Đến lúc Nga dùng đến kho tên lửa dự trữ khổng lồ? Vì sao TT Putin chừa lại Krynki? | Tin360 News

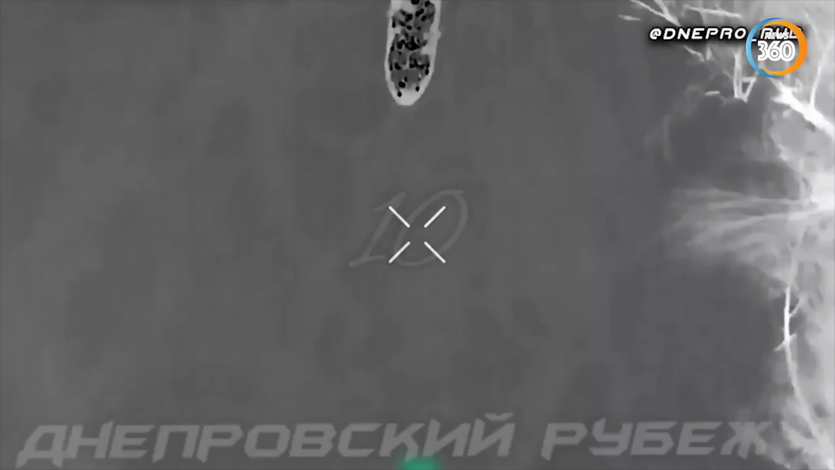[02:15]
Một đoạn video về nỗ lực không thành công của quân đội Ukraine nhằm vượt qua bờ trái
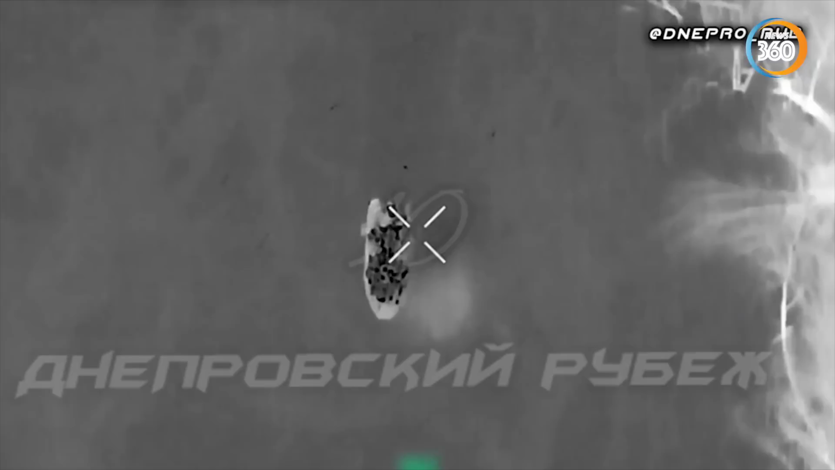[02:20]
của sông Dipper gần làng Krenky đã xuất hiện trên Internet
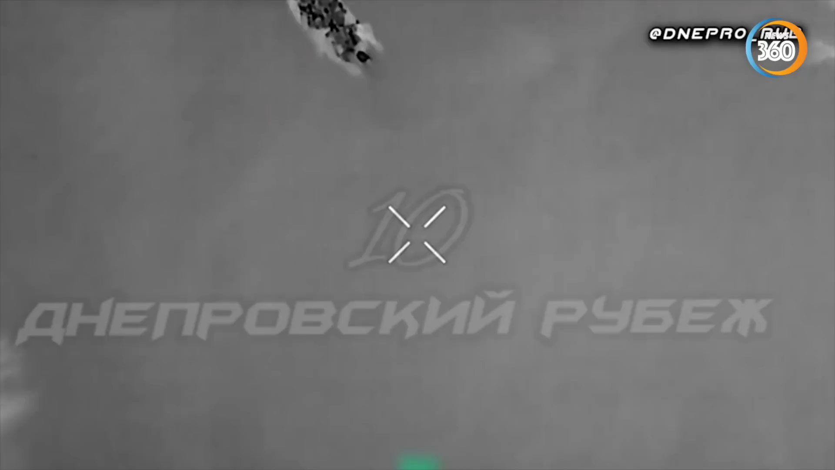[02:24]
Đoạn video được công bố cho thấy những người lính Ukraine trên một chiếc thuyền đã bị tấn công khi cố gắng đổ
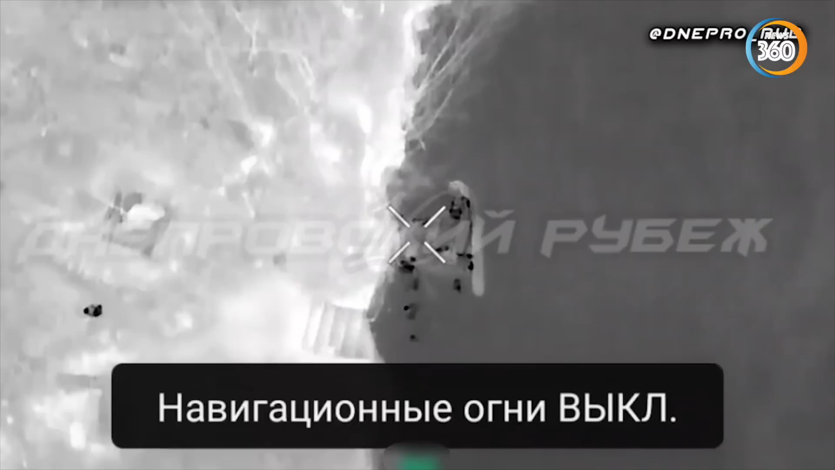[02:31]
bộ lên bờ trái sông Dipper Người điều khiển máy bay không người lái Nga điều khiển cuộc chiến tập này đã sử dụng loại
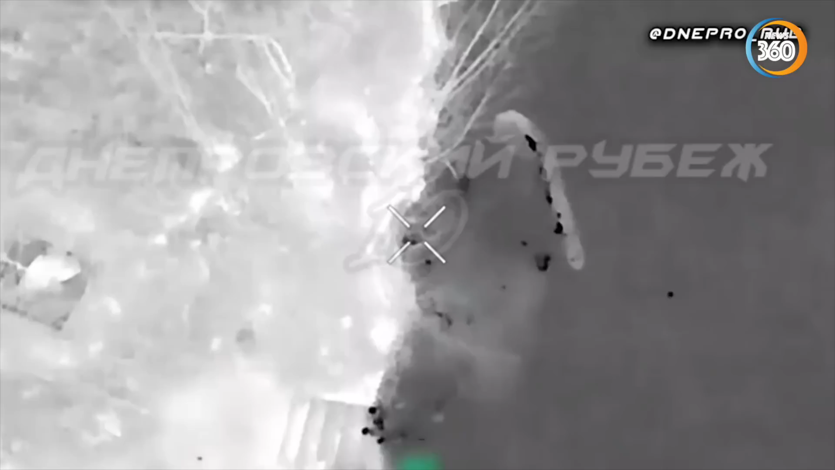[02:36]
đàn đặc biệt Kết quả là một số quân đội Ukraine đã rơi xuống nước lạnh giả
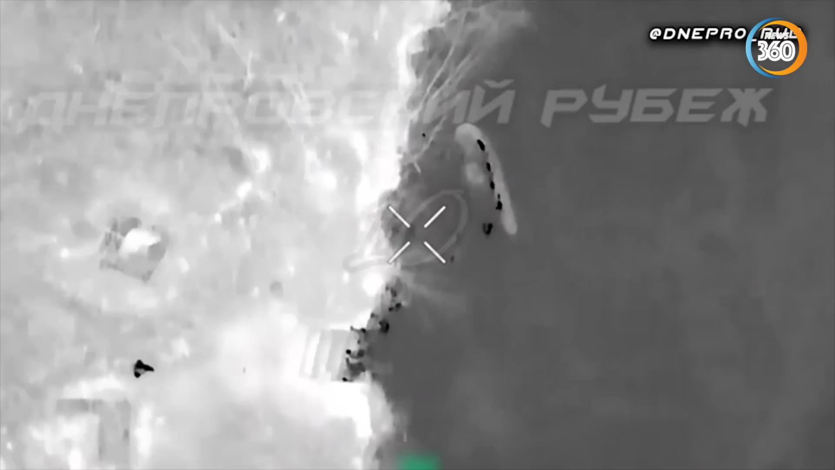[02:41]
Theo các cuộn tin, nhiều binh sĩ Ukraine đã tránh được thương vong trong cuộc việc này
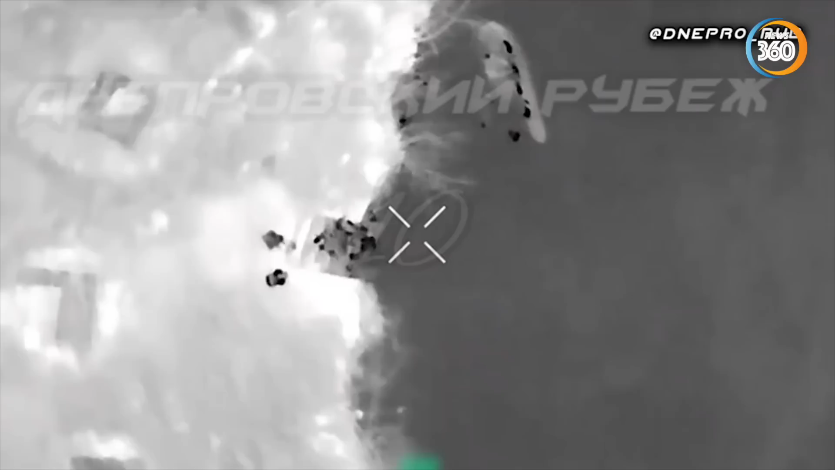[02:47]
Nhưng những người sống sót chạy thoát lên bờ có thể không chịu được điều kiện lạnh giá và bất lợi khi nguồn cung cấp hậu cần về lương thực khó thực tiếp tế
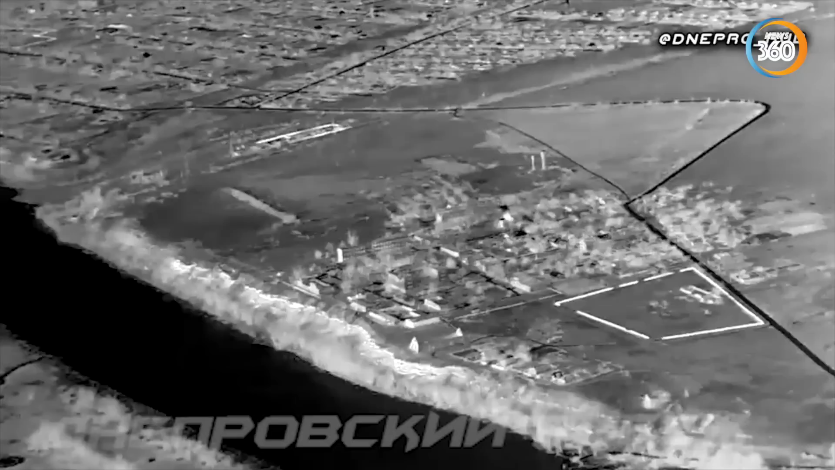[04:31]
quân đội Bosco đã biến khu vực Rienki cũng như các đào cầu ở bờ sông Dnieper thành vùng đất chết chóc
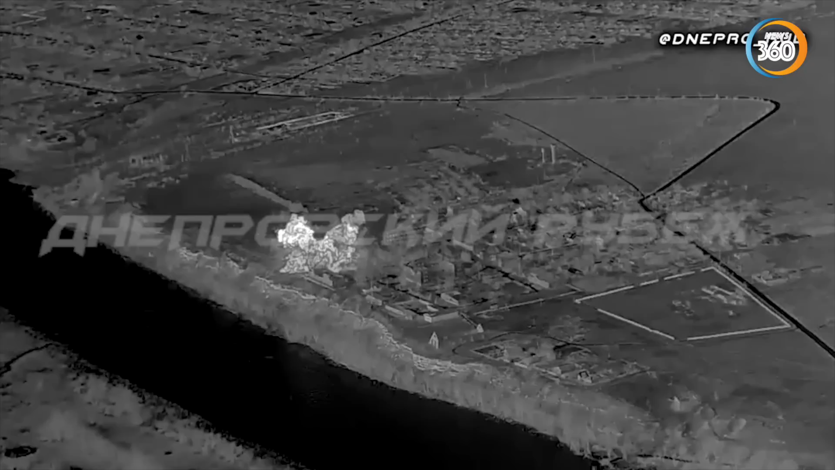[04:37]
và gọi những diễn biến này là một thảm kịch đối với Ukraine Tuy nhiên,